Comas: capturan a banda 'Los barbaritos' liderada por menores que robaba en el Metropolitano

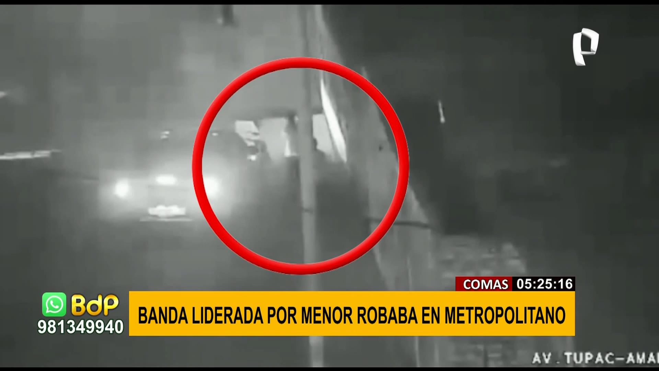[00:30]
un menor de 17, huyeron tras ver frustrado su acto ilícito. Pero ellos no llegaron muy lejos. Los serenos, alertados por el hecho, fueron detrás de ellos y los intervinieron.